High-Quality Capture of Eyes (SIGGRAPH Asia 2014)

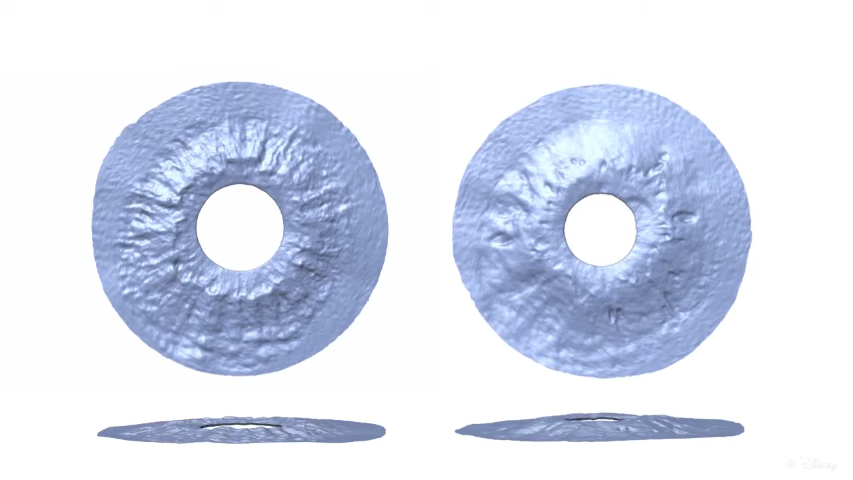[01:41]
We reconstruct eyes under different amounts of pupil dilation and compute a deformation model for the iris, showing how the iris dilator muscle deforms the iris when contracting and expanding. Here we see two different irises from top and side views. Notice the significant amount of out-of-plane deformation that our method is able to capture. Here we see pupil dilation for all nine eyes we captured in this work.